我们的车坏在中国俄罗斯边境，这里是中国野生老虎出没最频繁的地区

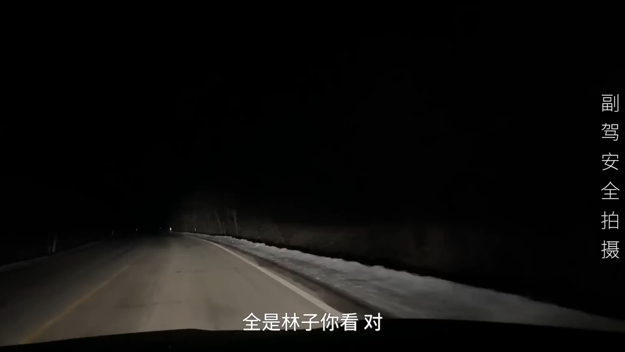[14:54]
以免惊道动物什么的有一点我跟你说以前我们全是林子你看以前我们现在野生动物的标牌都是路标示的但是我发现豹子标示嗯它这确实有豹啊豹和虎都多不知道大家能看得清楚过我们两侧都是茂密的林子我们现在在翻这个老黑山定上全是冰啊因为前两天下了一场大雪山顶这个还没有消完
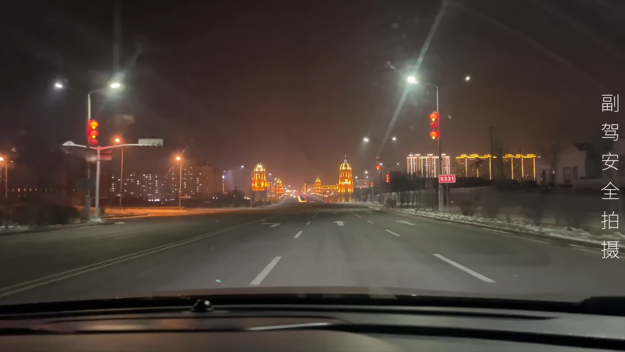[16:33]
现在是晚上的8点50快9点了我在路上睡了一觉一睁眼我们现在已经到了东宁市了东宁还是挺漂亮的啊这从吉林进入黑龙江的第一个县东宁这个桥啊建的特别好嗯这个桥下面的河就是隋芬河